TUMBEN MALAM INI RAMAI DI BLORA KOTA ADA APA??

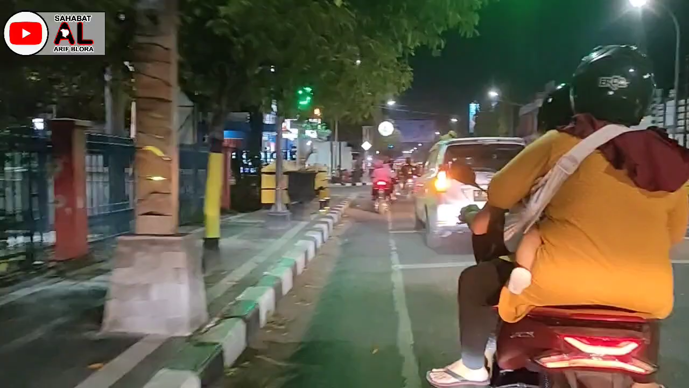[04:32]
Malam minggu ini rame Lumayan padat sedulur
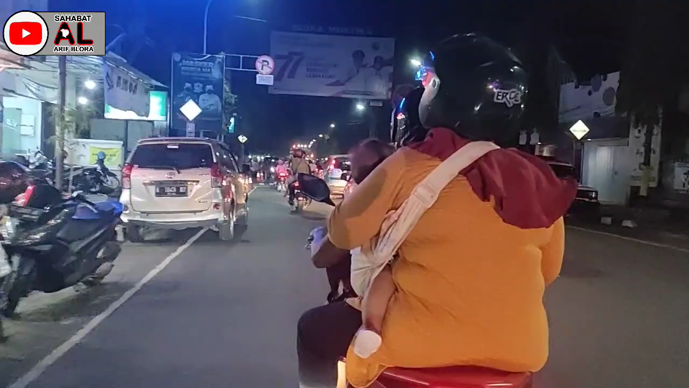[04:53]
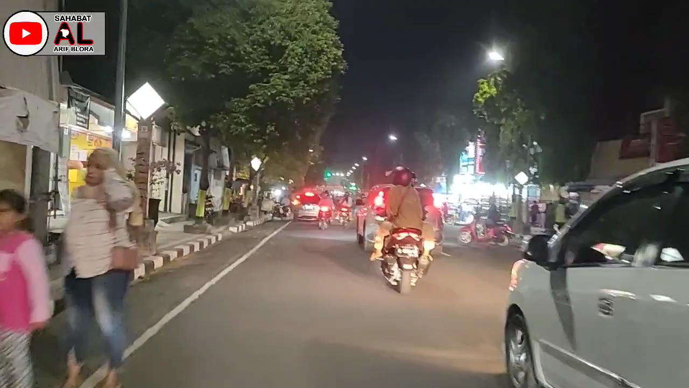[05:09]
Situasi malam minggu di Kabupaten Blura
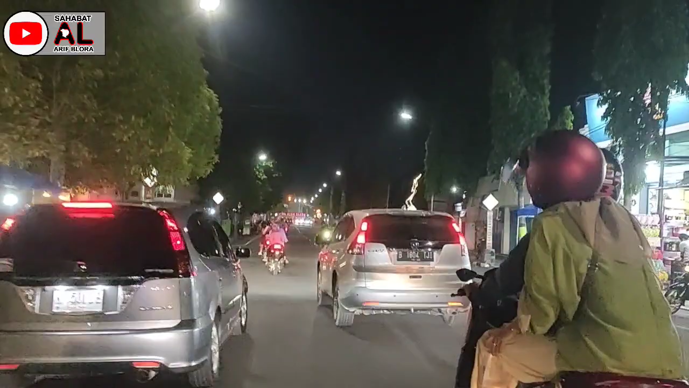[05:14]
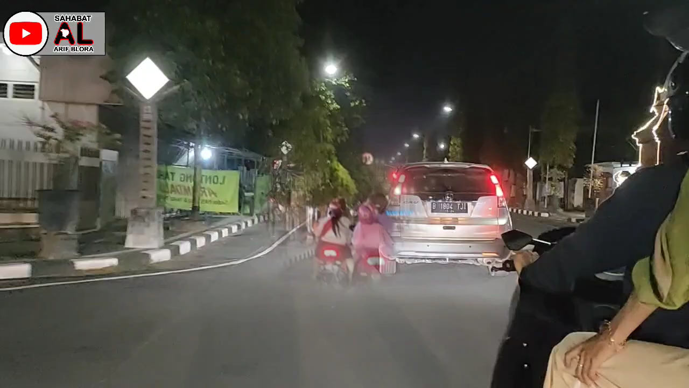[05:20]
Masuk kawasan alun-alun ya Bisa kita lihat Itu di depan adalah kawasan alun-alun Blura Ini simpang 4 kantor pos
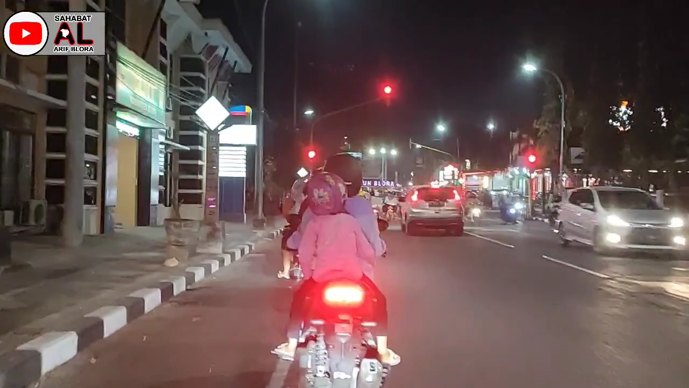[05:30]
Perempatan itu Jika belok ke arah kiri Itu menuju ke kawasan toko sedar Jika belok ke arah kanan Itu menuju SMA Negeri 1 Blura Jika lurus ke arah alun-alun Blura